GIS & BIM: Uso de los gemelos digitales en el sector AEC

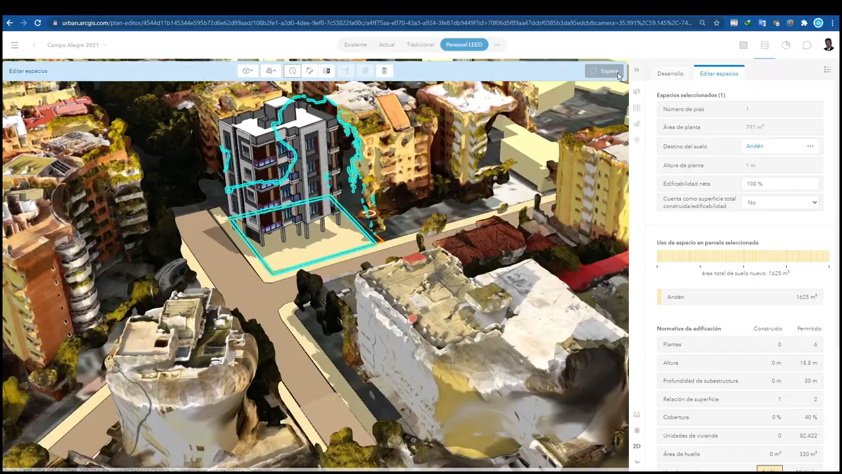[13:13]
Esto es en Caracas. Veamos un gemelos digital de una zona de Caracas.